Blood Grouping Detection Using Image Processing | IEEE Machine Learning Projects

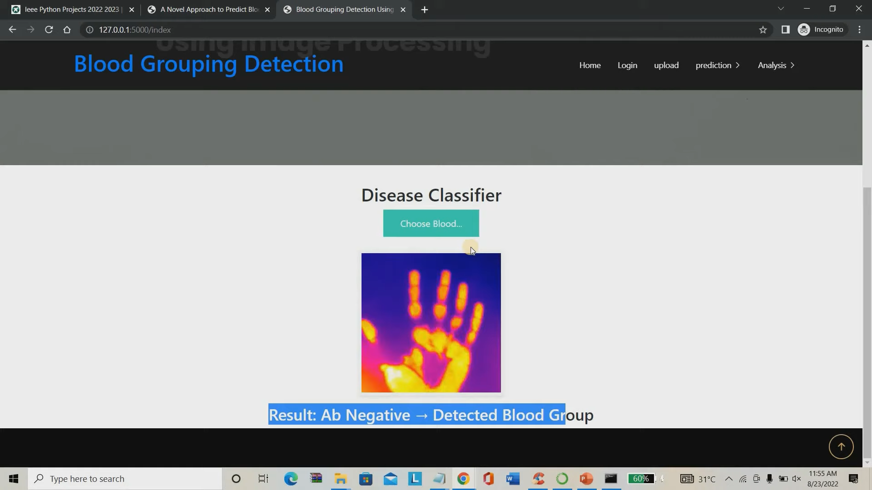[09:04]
so it's having a b negative detected blood group giving any another image spectrum